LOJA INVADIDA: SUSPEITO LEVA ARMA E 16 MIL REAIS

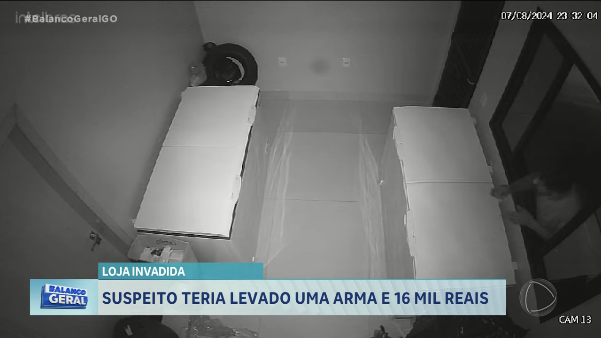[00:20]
Lá dentro, ele tenta abrir outra porta que dá acesso à cozinha da indústria, mas não consegue. Então ele pula pela janela. As digitais dele, inclusive, continuam lá. O bandido usa um isqueiro para iluminar a sala e, depois, com pesadas, ele arrebenta mais uma porta. Ele chega até a recepção principal da empresa, vasculha documentos e não acha nada.
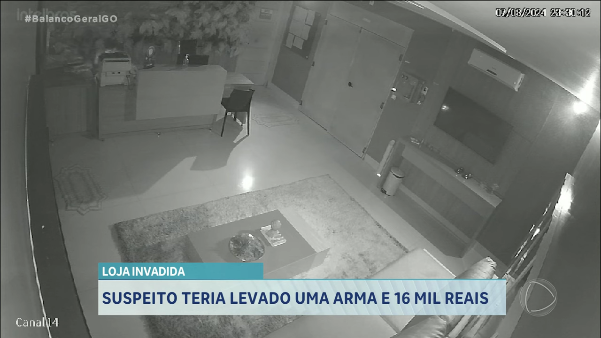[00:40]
Ele vê uma porta com a placa escrita Entrada Restrita e, mais uma vez, arrebenta com o pé.
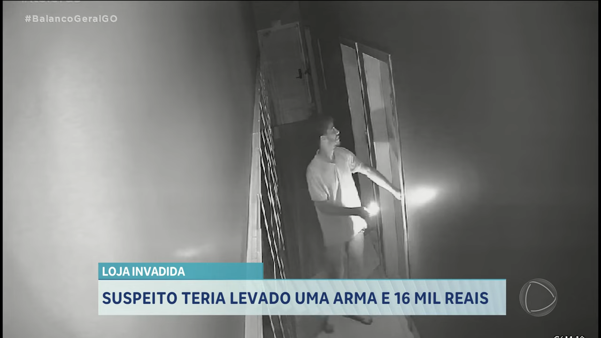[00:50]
Ele tem acesso a um corredor e arromba mais três portas do mesmo jeito, na pesada e no chute.
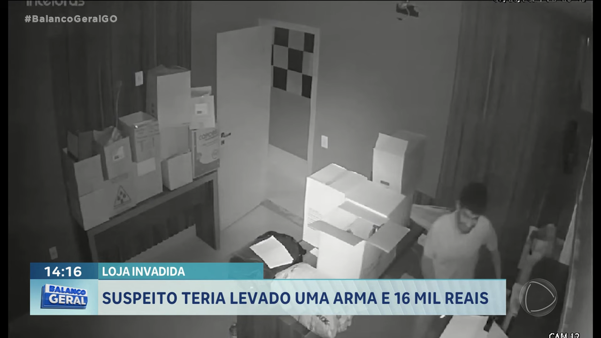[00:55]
Ele mexe em tudo, não encontra nada e vai para o andar de cima da indústria.
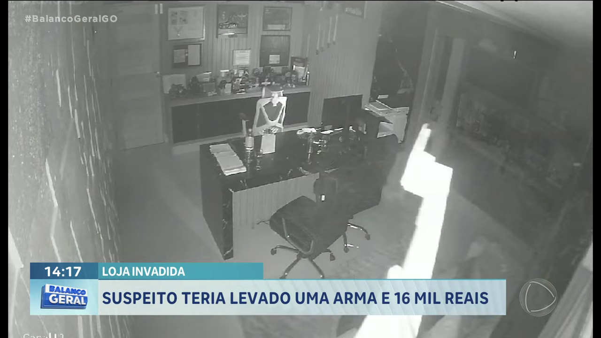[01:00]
Lá, ele vai direto na sala do dono da empresa, arromba outra porta e várias gavetas, onde encontra mais de 20 mil reais em dinheiro e uma arma 9mm, que pertence ao dono da indústria, que tem o registro e o porte. Ele pega tudo, coloca numa sacola e sai pela mesma porta que ele entrou.